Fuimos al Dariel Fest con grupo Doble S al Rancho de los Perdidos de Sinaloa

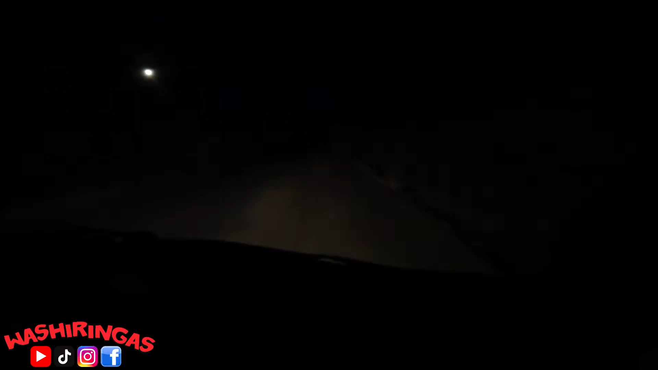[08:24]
Raza, vamos de aquí al cumpleaños del Dariel, pero tenemos dos días en carretera y no se ve ni mierda. A la ver, no mames, prende la pendejo. Estás viendo que no ves y no veo. Ay, pero si hubieras dicho en Sonora, güey, eso. Se no. Escuchara más poca madre. La bruja de Blake aquí. El pinche zancudillo que caga el palo aquí también, ¿sabes? Ah, en la luna, pero la luna lo vamos guiando como las estrellas de la Belén. Ahí vamos. Se ve poca. Ah, cállate, no te veo, pero cállate la verga.